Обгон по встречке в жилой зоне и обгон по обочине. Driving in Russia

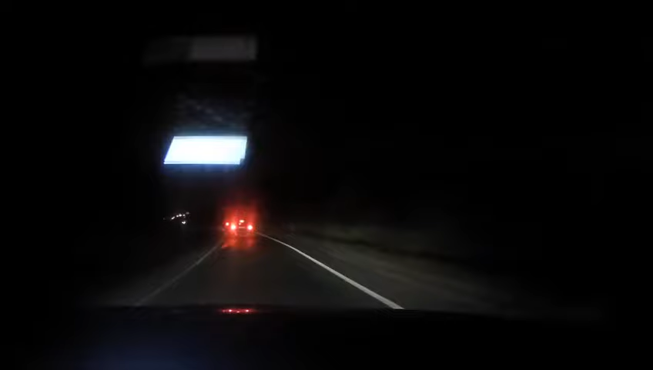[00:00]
Не обгоняй, не обгоняй Да, а он интересный первый Товоротный писал Да и опасно с таким не быть, Ваня Где же дистанция, Ваня? Где же дистанция? За ним нет А это пытается его обогнуть, а тот не даёт А он пытается, не сплошная Я не желаю зонами пощучить Ну ты же пошла не сплошная, а он не даёт Нельзя Здесь нельзя встречка Гоняй А,
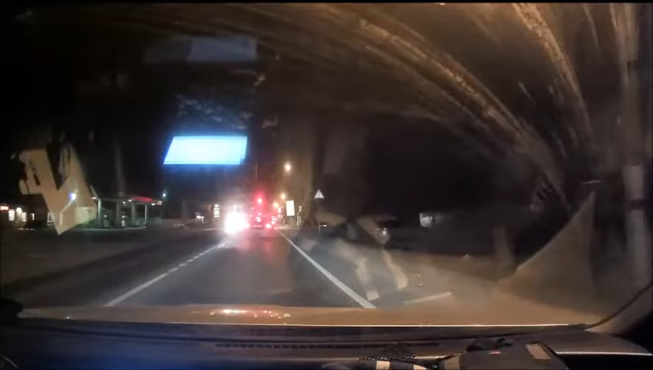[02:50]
Вмигает. Это очень страшно. Идём на этот металл. Ну всё, куда-то едем. Вот прикол. А, он куда-то едет. Обгоняет машину. Он что, охренел? Первую машину обогнал. Которая его обогнала, и он его обогнал. Ужас. Вот дают, мужик. А этот сюда, витёвочку заварить, который его обогнал.
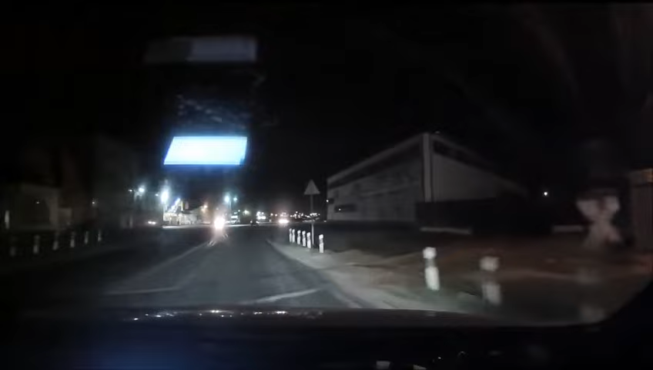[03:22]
Ужас. Всё, как включилась, скорость полетела. О, смотри, его и не видно. Оба дурака. Да. А один делал пылки с отгона, чтобы только до пятёрки не доехать. А другой грузил, грузил в городе, чтобы сейчас. Семь, через самый рейс, по пешеходе. Как раз машину объектно захочет. Ужас.